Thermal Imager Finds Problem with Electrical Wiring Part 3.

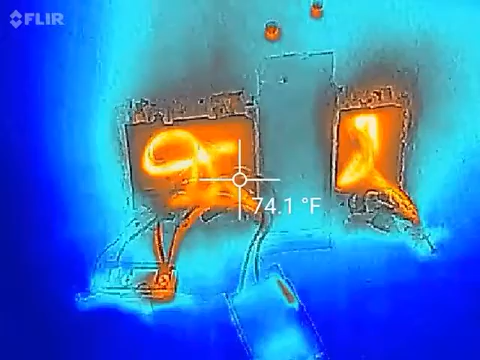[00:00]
On screen: spot 74.1°F
well we may have a little success I
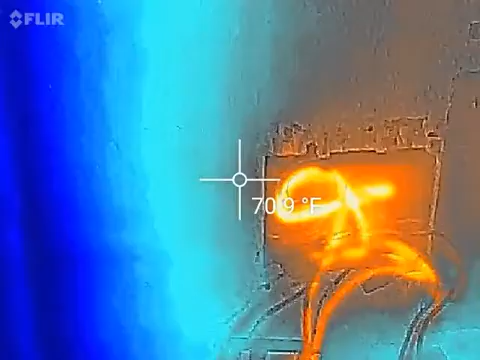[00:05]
pulled the dimmer the motor dimmer out of here for the fan so you can see back here we had a little bit of a hot spot in the last video the wire nuts a big wire nut
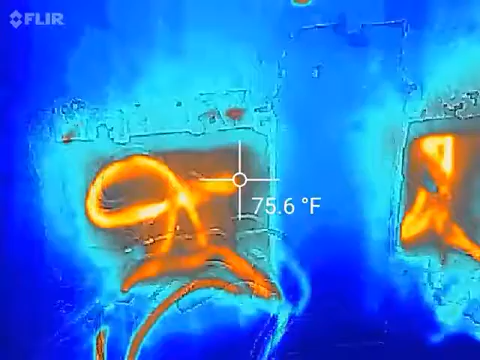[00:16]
On screen: spot 75.6°F
it was really loose I could reach in with needle nose pliers and turn it so it was really loose
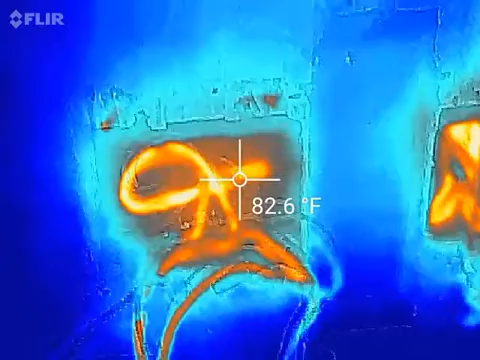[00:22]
On screen: spot 82.6°F
the wires weren't arced or anything or you know dirty they were twisted together really well but you can see 82 degrees versus
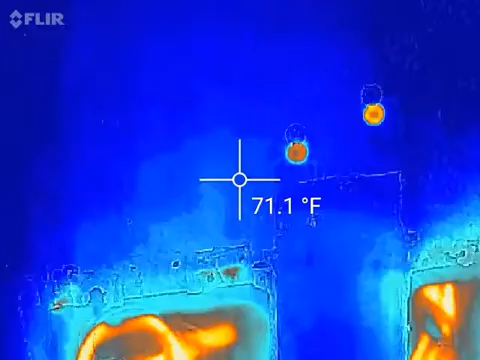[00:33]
On screen: spot 71.1°F
71 that's only 10 degree rise on the nut itself now let's see if we can get it this hot spot here so I'll say 86 well I don't know it's like 14 degrees not a lot so that may have helped the
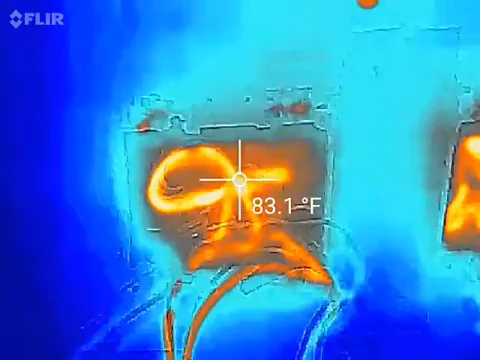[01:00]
On screen: spot 83.1°F
other side over here the nut was loose too but I already reported that so this the heater here space heater
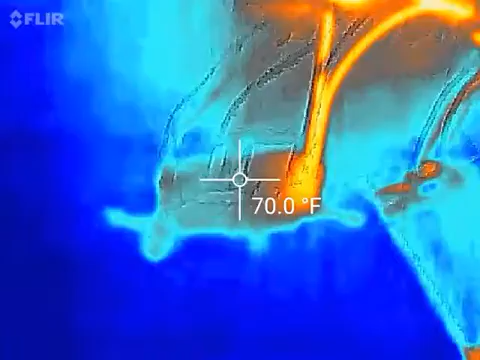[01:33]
On screen: spot 70.0°F
wires are twisted together and under that screw
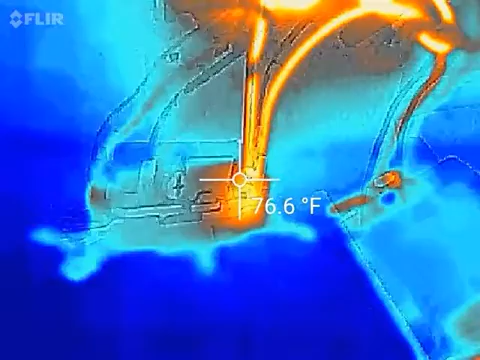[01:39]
On screen: spot 76.6°F
head and see a little heat there like 1500 watts I'll do that I
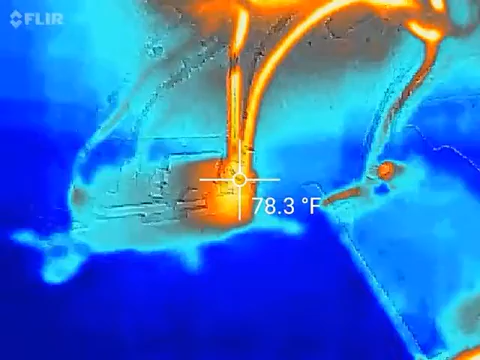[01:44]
On screen: spot 78.3°F
don't know what gauges wire is it's kind of small to me but it's alright I'm
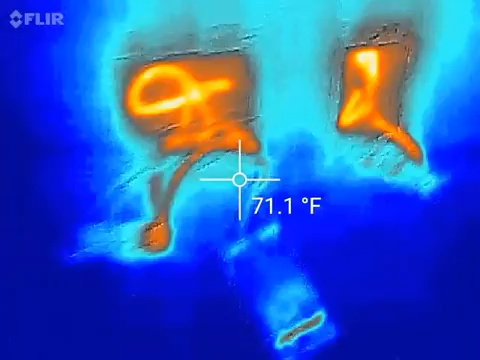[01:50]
On screen: spot 71.1°F
ready to patch this thing up and put some drywall in here and this rectangular
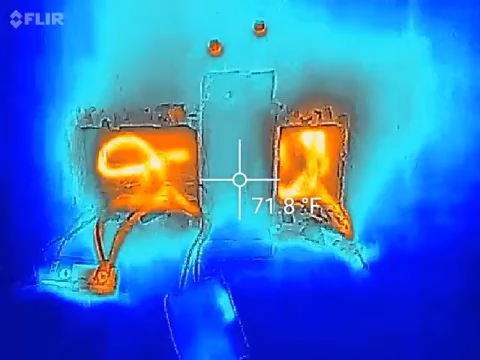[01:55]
On screen: spot 71.8°F
hole in the middle it's hard to see in this video but it is a it's missing the drywall but
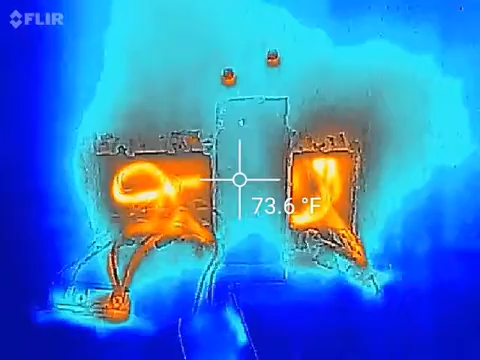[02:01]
On screen: spot 73.6°F
you can see that there's no more leaks around the perimeter of it the air was really cold the other night and blowing right through there at me so the foam yet again did its job okay so the other
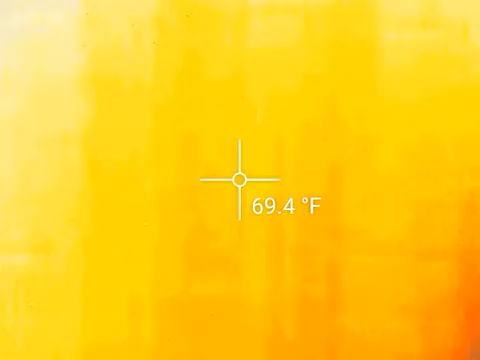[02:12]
On screen: spot 69.4°F
story was over here around the floor of the
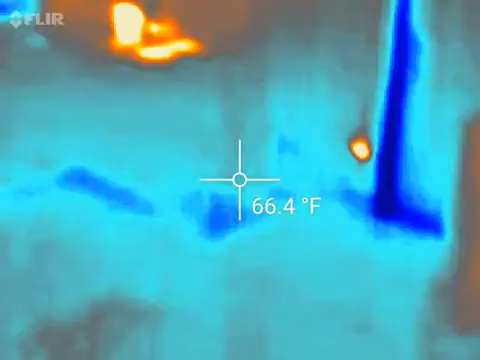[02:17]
On screen: spot 66.4°F
door of the front door now the door still
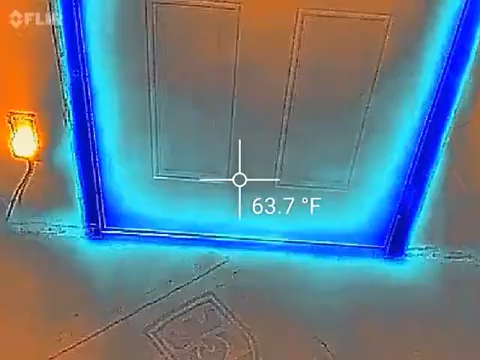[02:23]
On screen: spot 63.7°F
leaks like a sieve and
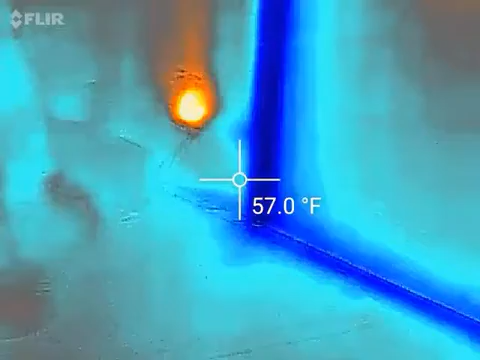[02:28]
On screen: spot 57.0°F
the foam I cut it back flush with the wall and it's still insulating pretty good it means I didn't hack hack
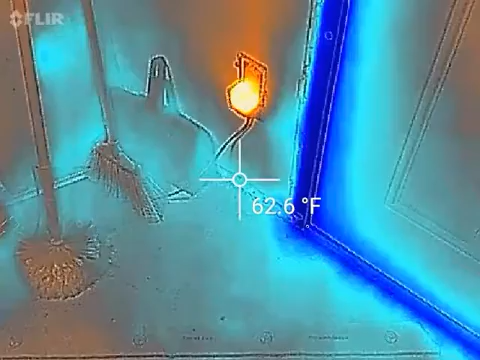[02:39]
On screen: spot 62.6°F
a hole in it I was trying to be careful let's take a look over here
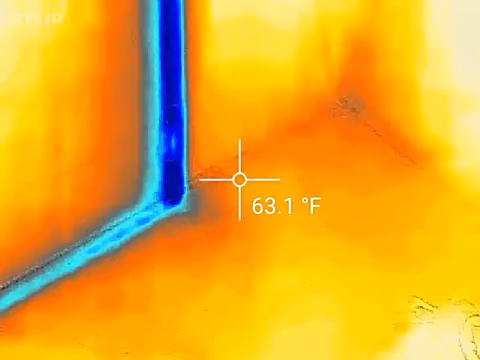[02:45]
On screen: spot 63.1°F
see a little blue in the corner that was there the other night too but I trimmed all this back flush with the wall so I could put you know baseboard trim in and you can clearly see there's
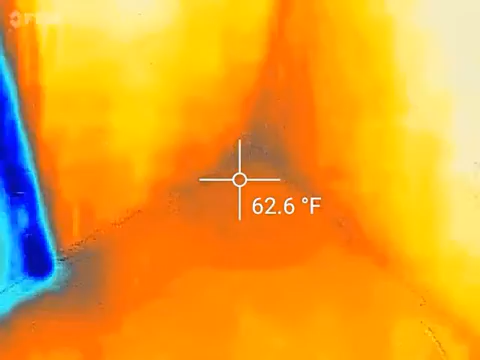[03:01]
On screen: spot 62.6°F
not until it recalibrates itself it
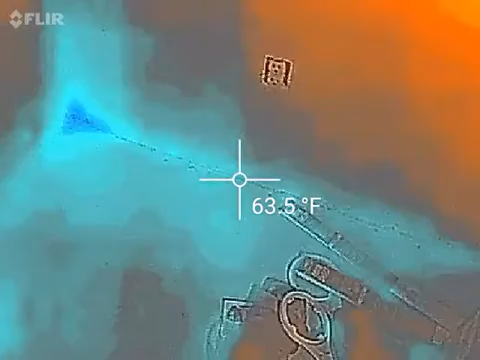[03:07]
On screen: spot 63.5°F
turns me into a frickin liar let's see how does that work oh it's because the door frames in the way but all right well if we leave the door in the frame here you can clearly see that the edges where
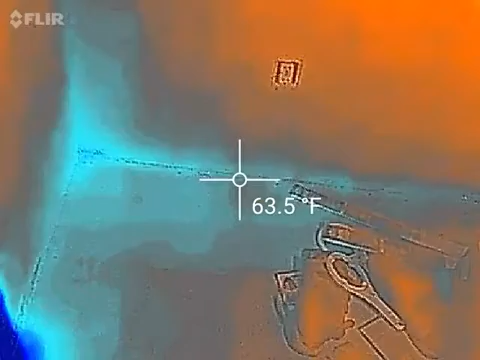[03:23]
On screen: spot 63.5°F
I cut it it's all it's all pretty room temperature now the corner
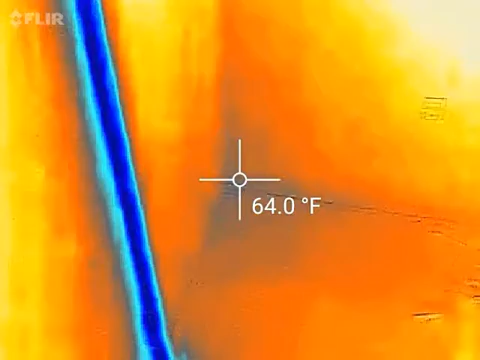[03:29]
On screen: spot 64.0°F
is still a little blue like it was in the last two videos last one or two so the foam is doing its job it's sealing it off pretty good I
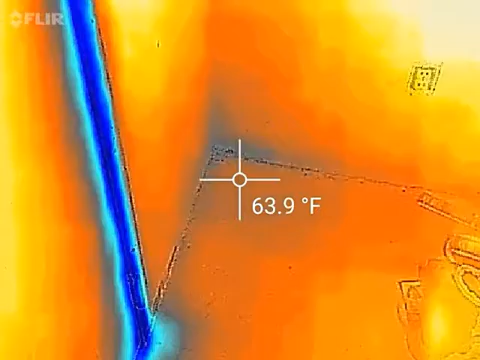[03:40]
On screen: spot 63.9°F
may have to cut into that drywall and foam in there to help stop that but I think this is a big improvement now let's get rid of the blue in the doorway well
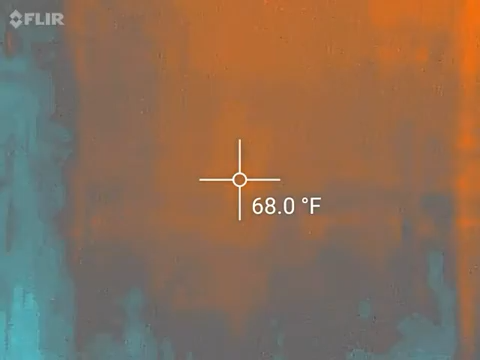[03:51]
On screen: spot 68.0°F
okay so relatively speaking the
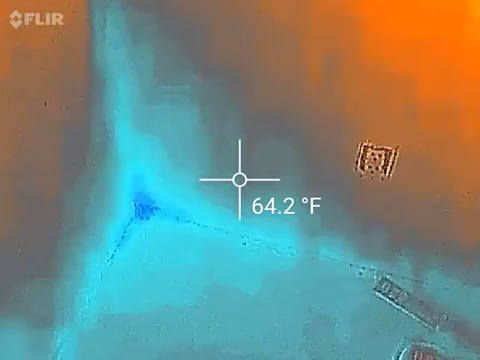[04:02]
On screen: spot 64.2°F
corner is really dark blue and everything else isn't really that blue the floor is a little cold because
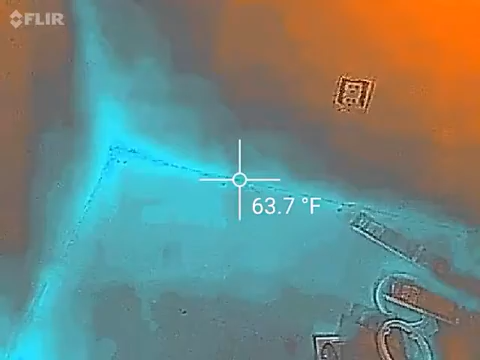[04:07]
On screen: spot 63.7°F
the insulation is falling away and stuff but it's not that dark blue and then yeah
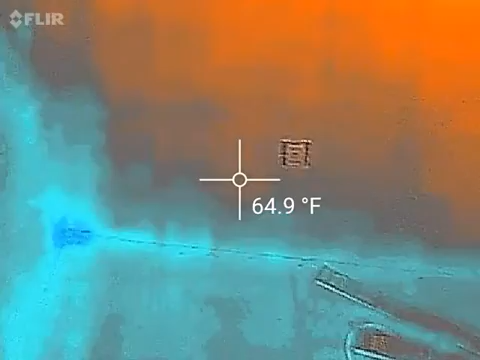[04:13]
On screen: spot 64.9°F
I like it not the dark blue so it has helped I'm thrilled all right that's it for this video see you bye